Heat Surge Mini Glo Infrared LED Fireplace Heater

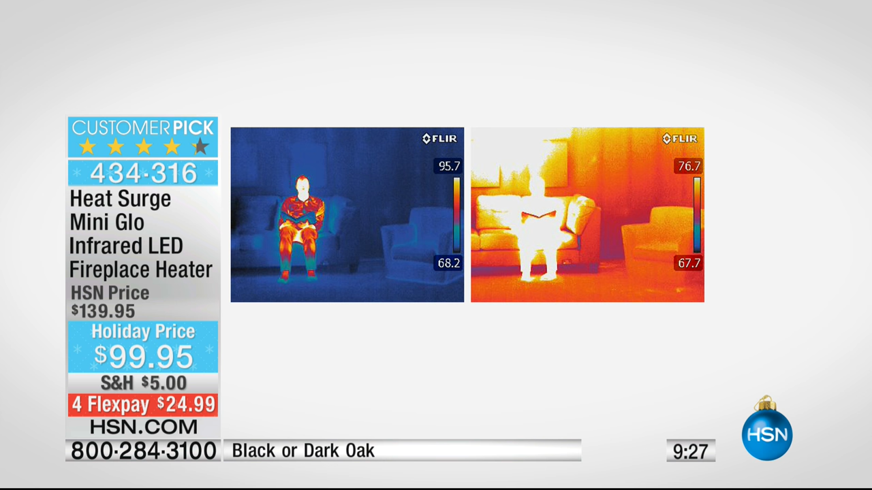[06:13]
You can see how the room itself has warmed up. That's that room that we talked about earlier, the 13 by 14 room. Right. And in 15 minutes, it raised it 7 degrees, but it warms the person in the room. That's what the infrared heat does. So infrared heat is like the rays of the sun. It warms you from the inside out. It gives you that nice warmth without drying your skin out.